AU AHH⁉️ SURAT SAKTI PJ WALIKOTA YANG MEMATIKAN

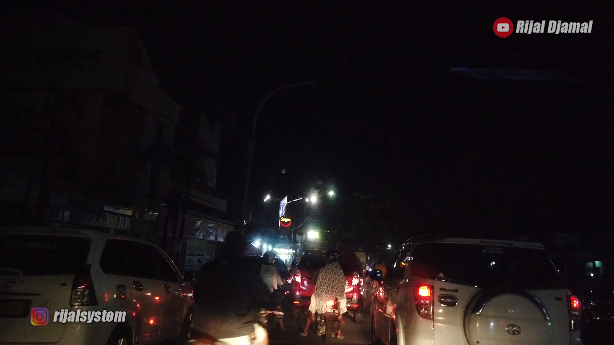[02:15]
Kita sudah mulai jalan, kita tepat jalan pukul 20.00 waktu Indonesia Tengah, waktu Kota Makassar.